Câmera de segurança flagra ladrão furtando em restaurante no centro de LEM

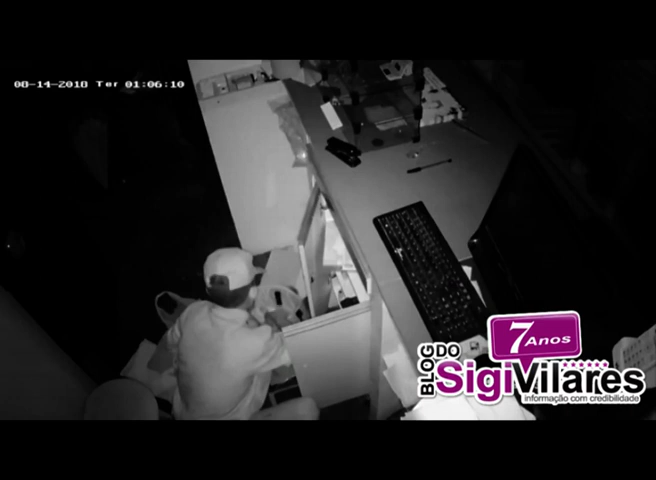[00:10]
Na madrugada desta terça-feira, dia 14 de agosto, um elemento arrombou um restaurante na rua Pará, no centro da cidade de Luiz Eduardo Magalhães. Tranquilamente, o elemento foi para o caixa do estabelecimento, de onde furtou vários objetos e uma quantia em dinheiro. As imagens da câmera de segurança flagraram toda a ação. Veja aí, ele mexendo em todos os documentos em busca de dinheiro. Isso tudo na maior tranquilidade.